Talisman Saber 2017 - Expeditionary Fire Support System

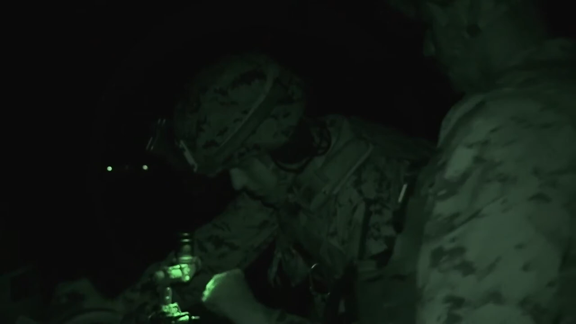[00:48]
The chief is ultimately the one in charge.
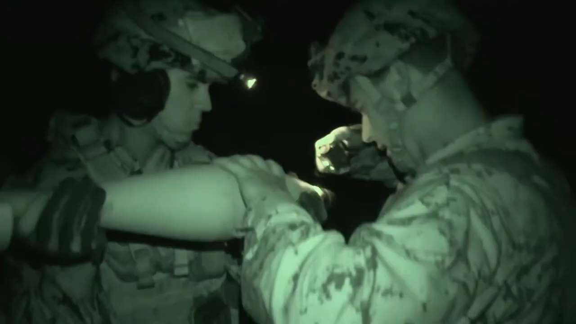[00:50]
He is the one verifying rounds, verifying charges.
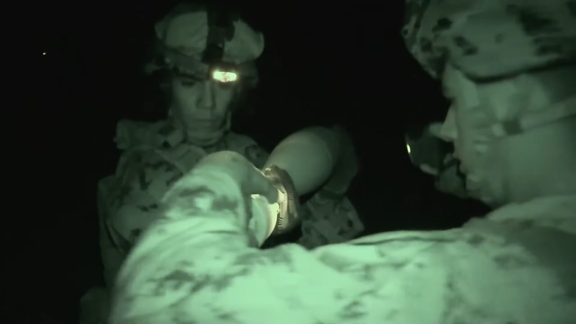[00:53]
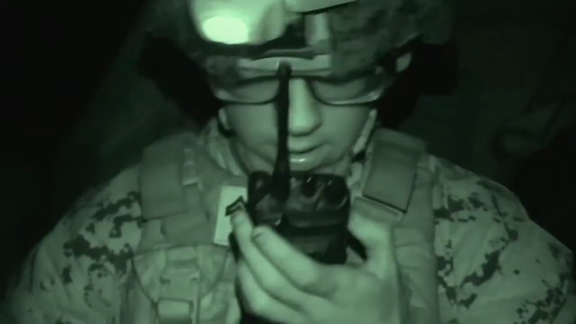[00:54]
And the recorder is the one that is getting it from our FDC,
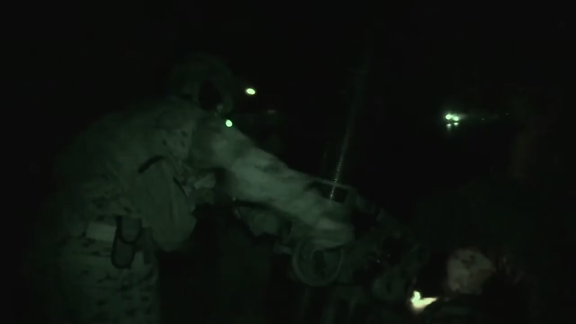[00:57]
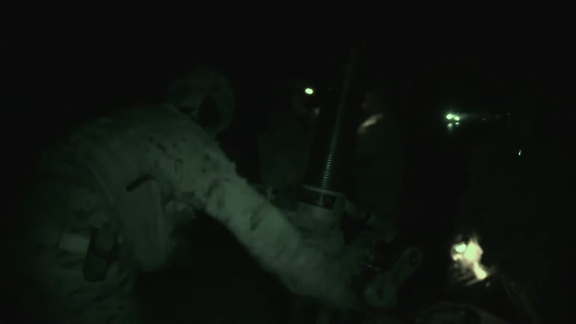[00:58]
and he is the one that is making sure that we have the correct data and putting it to the mortar system.
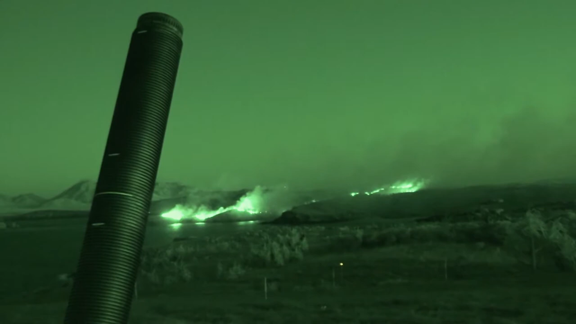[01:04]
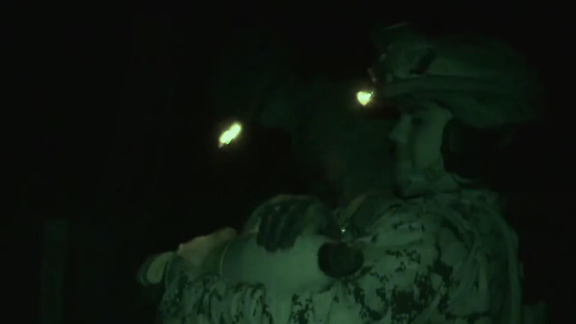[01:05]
Two Marines usually are ammo, and so they will make sure that the right fuses are in,
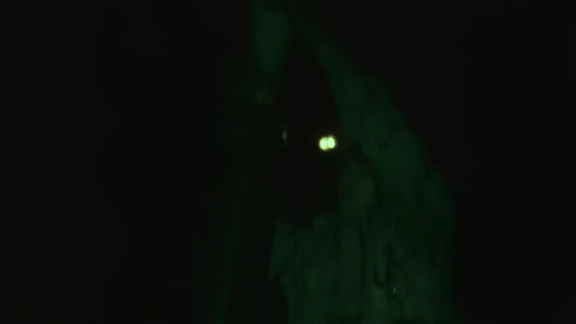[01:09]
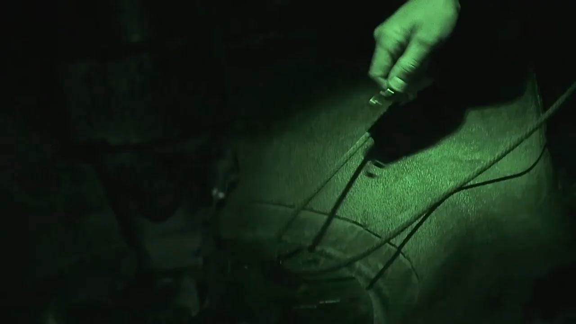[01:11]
and they also make sure that we have the right ground when we go into the shooting fire mission.